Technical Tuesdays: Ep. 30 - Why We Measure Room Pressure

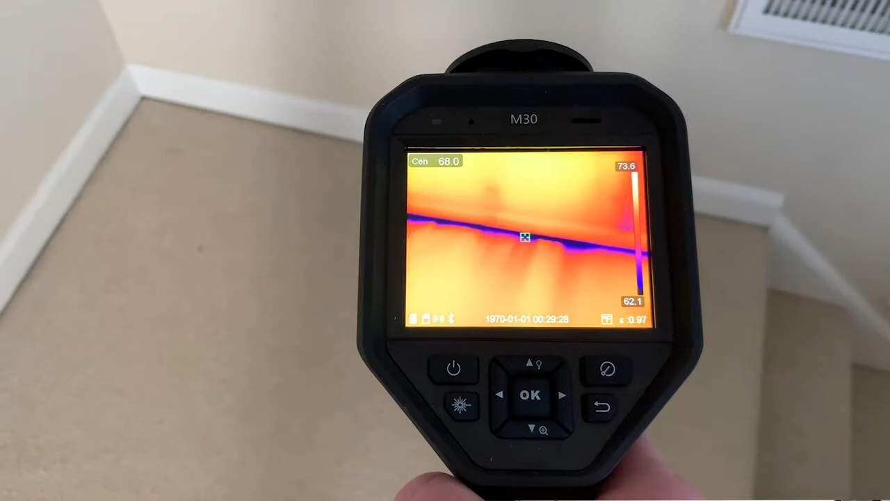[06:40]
There's leakage on the, on the shell of the house that is allowing that air from that bedroom to leak outside of the house. Uh, it doesn't have to be necessarily outside to like a yard or something like that.